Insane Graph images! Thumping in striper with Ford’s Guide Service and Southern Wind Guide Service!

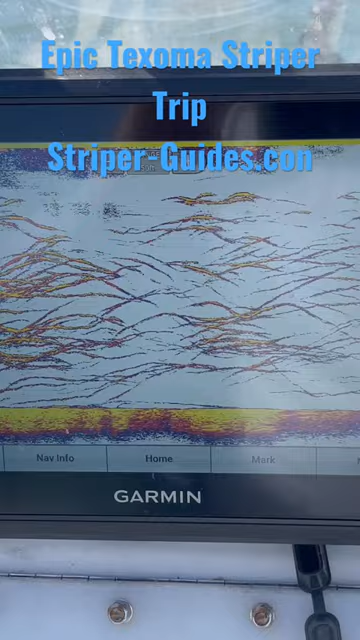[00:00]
This is what our Thopra looks like. It's 11.35. We've been pretty much thumping all day. Got to this spot around nine o'clock, started catching fish right away.
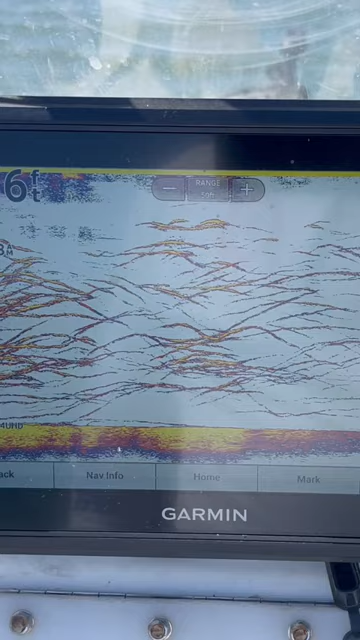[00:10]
At one point every rod that we had was inside the boat because we were catching fish.
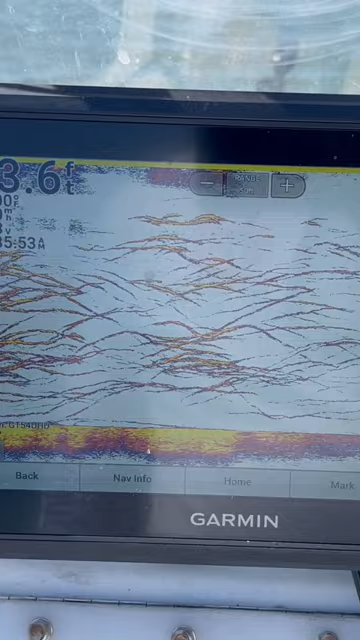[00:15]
You can just see more and more fish coming on the screen. Living in Texoma is 10 striper, two of which can be over 20 inches.
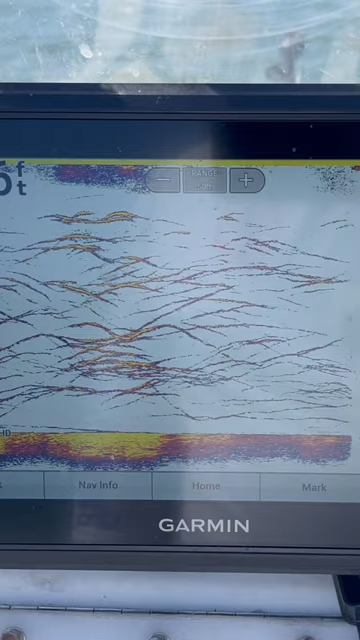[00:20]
We've got our four overs and we kept a handful of box fish. We didn't keep that many because we didn't need that many fish. As you can see, we're still getting the bites on some of our rods.